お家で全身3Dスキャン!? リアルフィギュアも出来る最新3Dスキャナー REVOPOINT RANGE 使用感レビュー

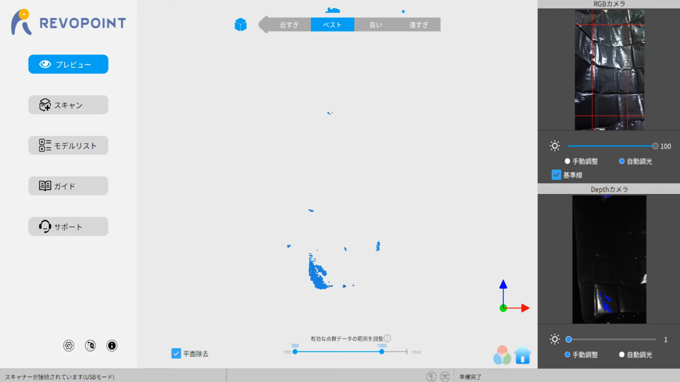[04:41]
さあそれではPC版のレボスキャン起動しましたもしスキャナーの方が接続されていたらスキャナーを通したカメラの映像が表示されますそしてこちらのスキャンをクリックするとこのような設定画面が開
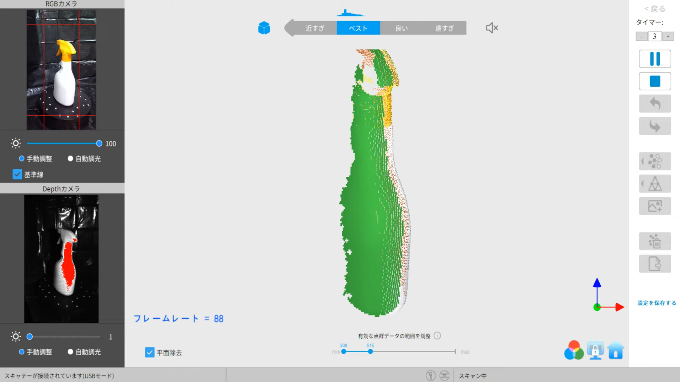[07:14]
位置これをしっかりと覚えておきましょう今緑で表示されている部分がスキャンさ
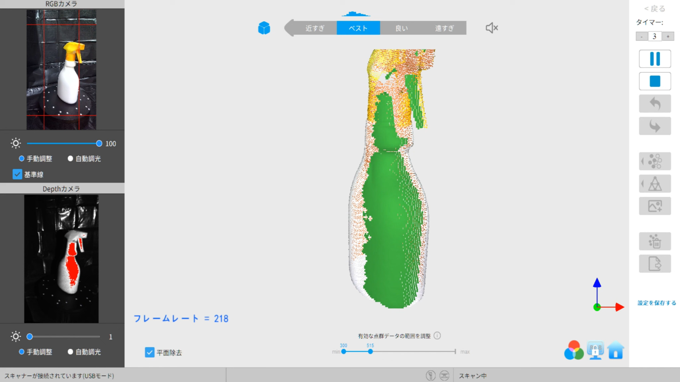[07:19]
れている場所なんですがこれね何週も何週もしてしまうと同じ箇所の
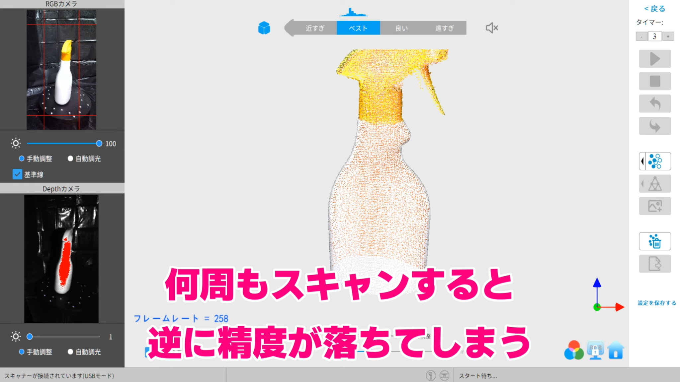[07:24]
スキャンがチョークしてしまって形状がいびつになってしまいます基本的には一周
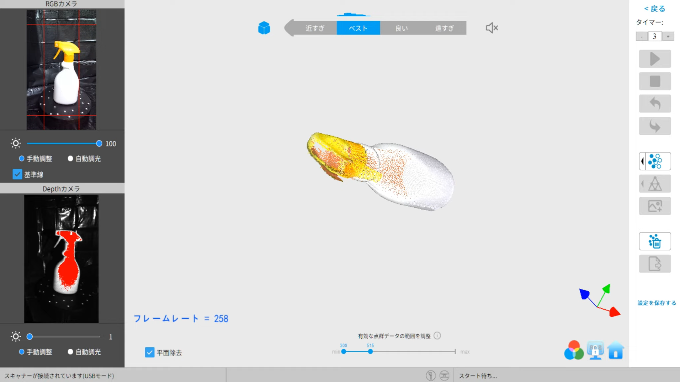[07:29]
回ってスキャン停止というのが表面がね綺麗に出やすいんじゃないでしょうか
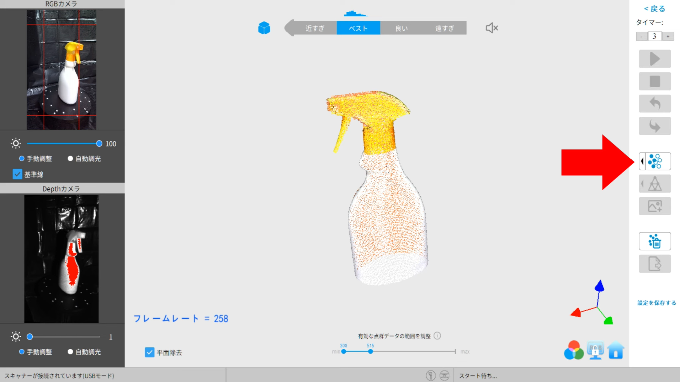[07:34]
次は右のメニューから天群データの融合を選択しますするとこのように形状が少し分かりやすくなりました
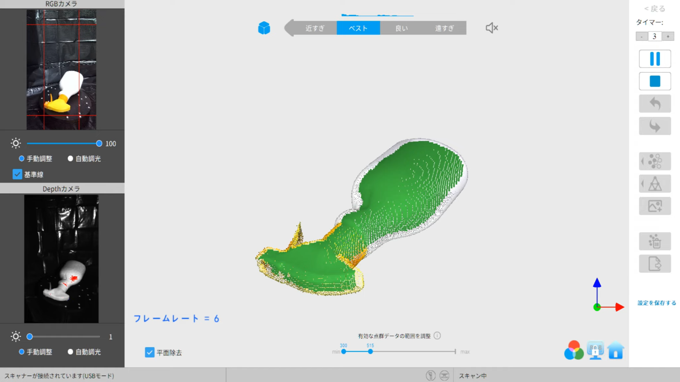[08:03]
そしてそのままスキャンを再スタートしますするとねこのように自動位置合わせでスキャンの向きがこうやってね変わっていても追従してくれます
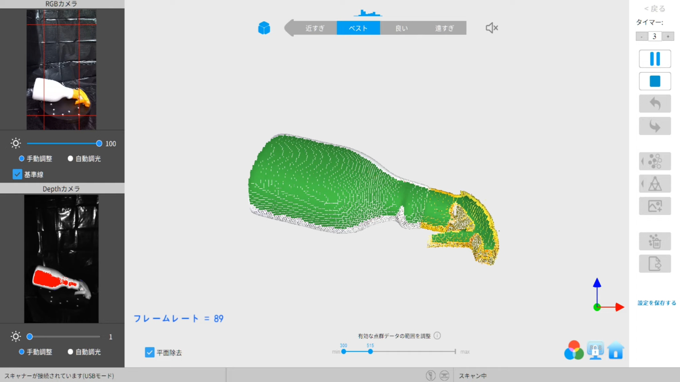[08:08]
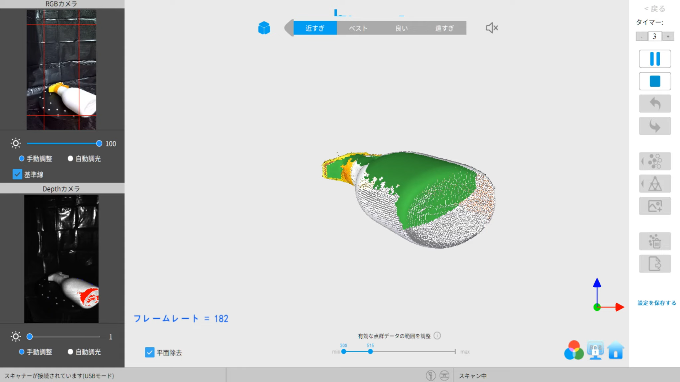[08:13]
そして先ほどと同じように一周スキャンして停止こうやってスキャンしきれなかったところをカバーしていきます
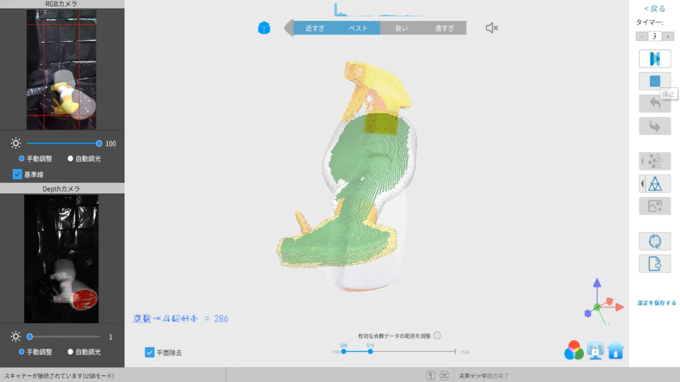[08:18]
んーまだもうちょっと甘いところがあるかなさらに違う方向に向けてスキャンを行います
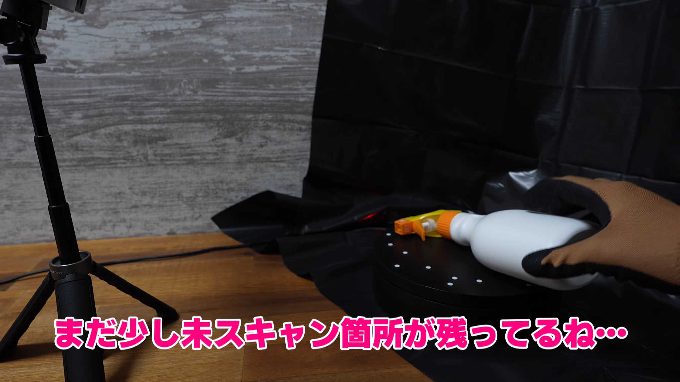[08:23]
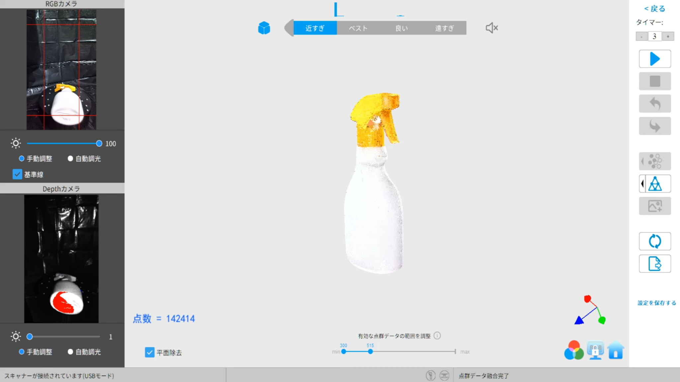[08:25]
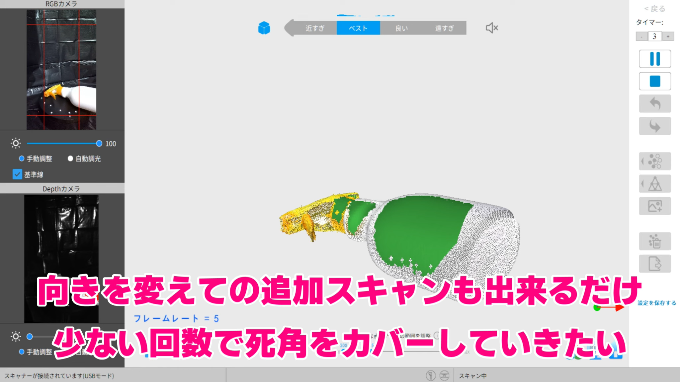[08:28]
よししっかりとトラッキングもできていますね
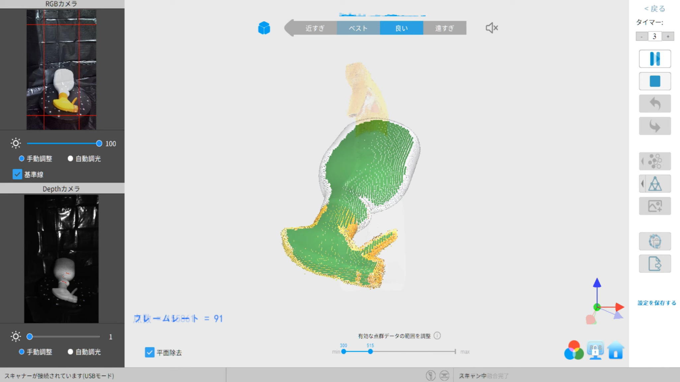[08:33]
そうやってスキャンできたモデルがこちらになりますもうね
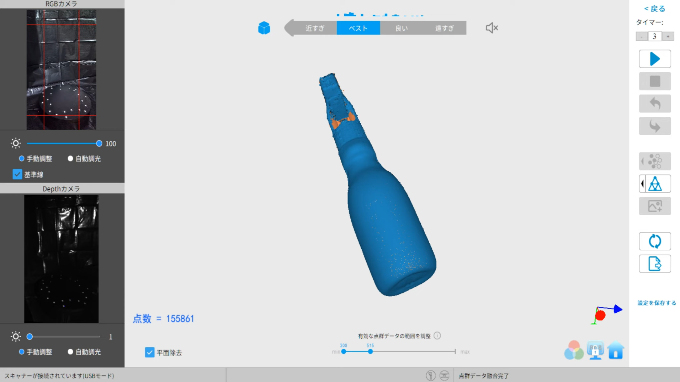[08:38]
さっきと比べてだいぶ穴が少なくなりましたねもう追加のスキャンをしない場合は右のメニューからメッシュの設定を行
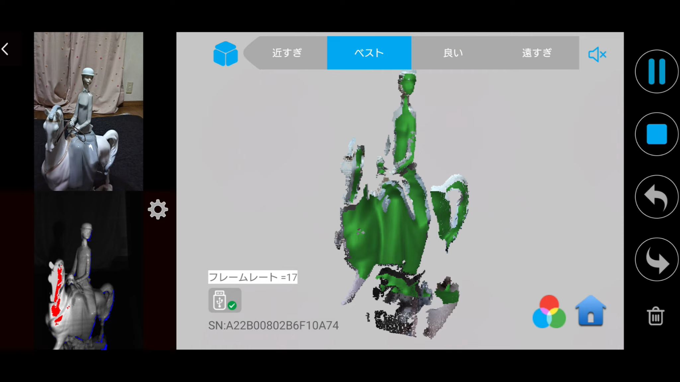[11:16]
はいこれ今緑に見えている場所がスキャンできているエリアなんですがこれ上から下まで丸々スキャンエリ
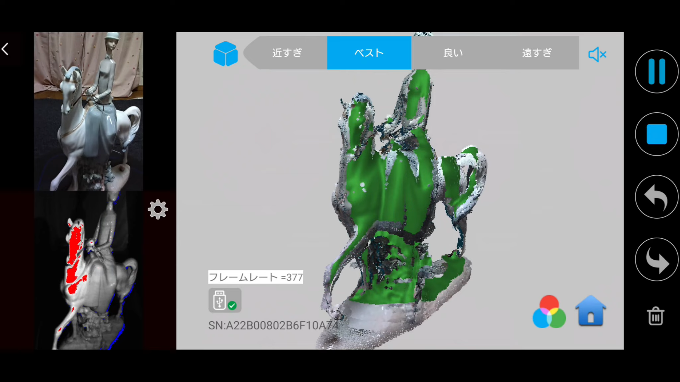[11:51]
というわけでこちらもさっきのスキャンと同じように一周回った時点で停止しますそろそろ一周回ったので停止してみましょう停止ボタンをタップする際にスキャナーが揺れてしまわないようにご注意ください
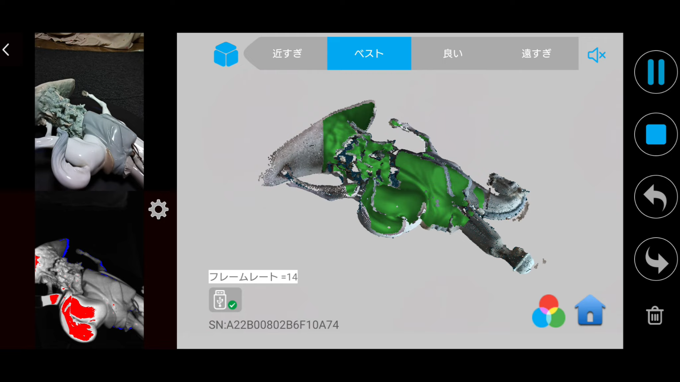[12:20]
このようにPC版と同じようにしっかりと自動で位置合わせしてくれますこのようにできるだけ四角になっている場所が少なくなるように向きを変えつつスキャンを進めていきます